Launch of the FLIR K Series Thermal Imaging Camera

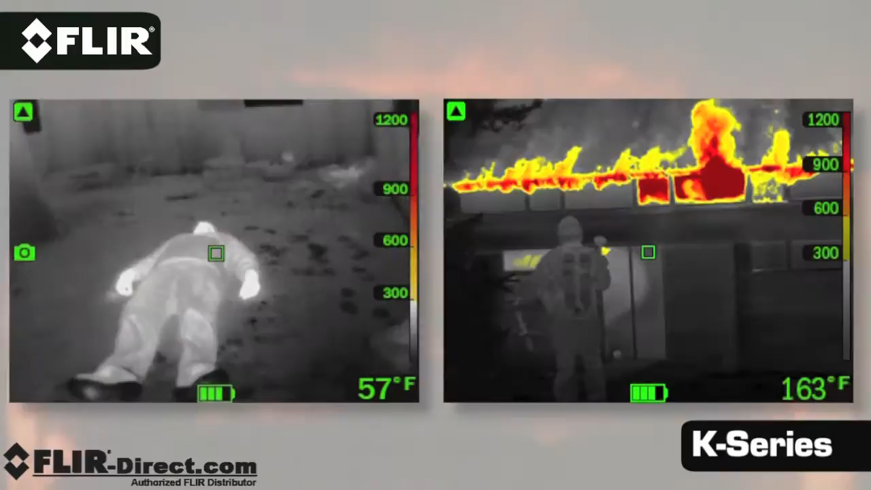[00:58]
K-Series cameras start under 4K and are available in two models.
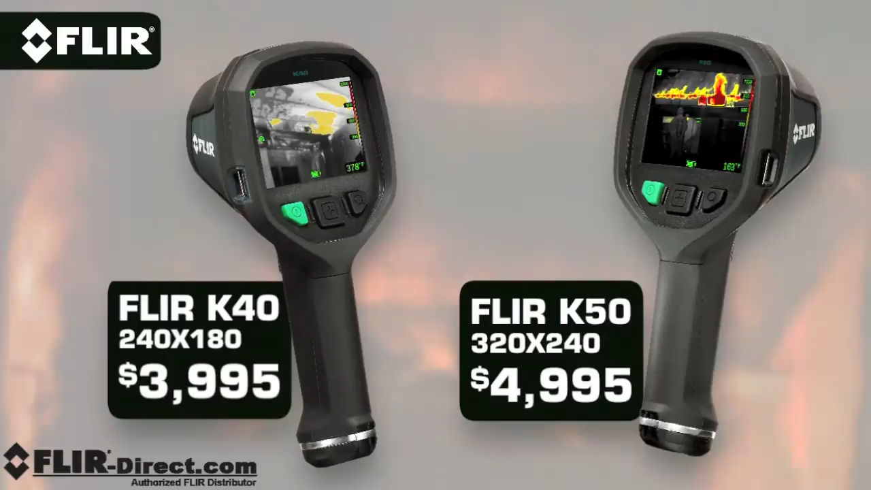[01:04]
Both feature a large bright LCD that shows off FLIR's clarity.
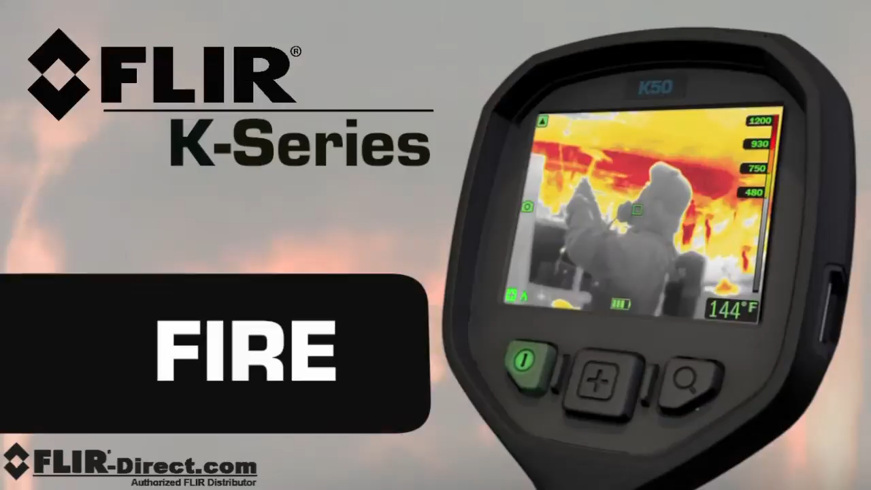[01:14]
On screen: spot 144°F
The center, oversized button makes it easy to switch between them,
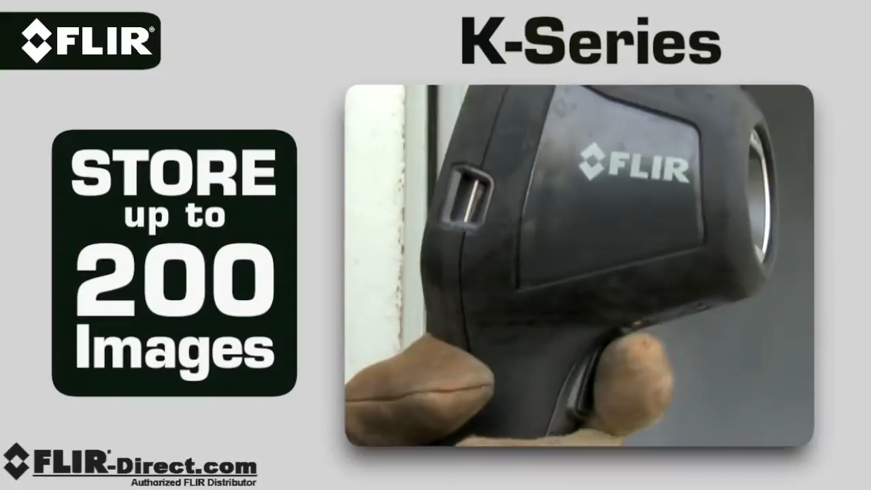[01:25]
K-Series cameras can also store up to 200 thermal images.
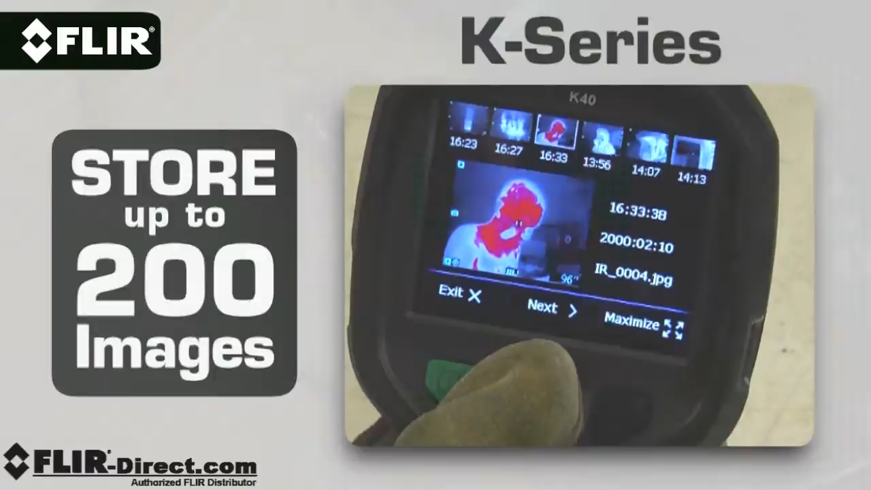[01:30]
Review them later from the onboard archive, or download the JPEGs back at the station to generate reports.